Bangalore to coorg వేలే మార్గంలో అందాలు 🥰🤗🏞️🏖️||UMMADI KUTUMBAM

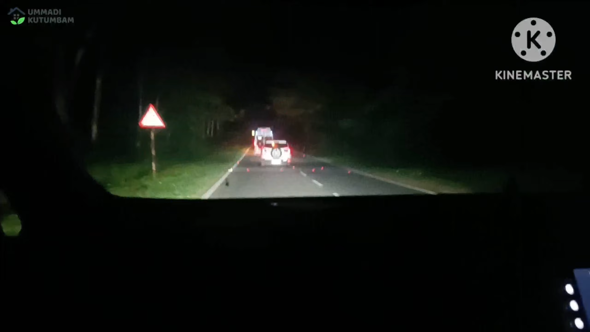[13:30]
ఎట్లా ఉంది తెలుసా, జురాసిక్ పార్క్ సినిమా చూసింటాం కదా మునుమా, అట్లా చుట్టూ చెట్లు మధ్యలో మనం పార్క్ వెళ్తున్నట్టు.
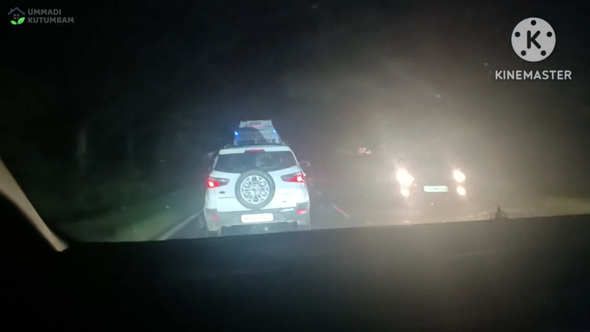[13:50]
అదే జురాసిక్ పార్క్ మూవీ చూస్తున్నట్టు, దాంట్లో రియల్గా మనం వెళ్తున్నట్టు ఉంది ఈ వ్యూ. ఆ నైట్కి ఆ చెట్లకి చలిగా బోలే ఉంది. అసలు ఏం కనిపించట్లేదు కానీ మొత్తం చెట్లు అటు ఇటు కప్పేసి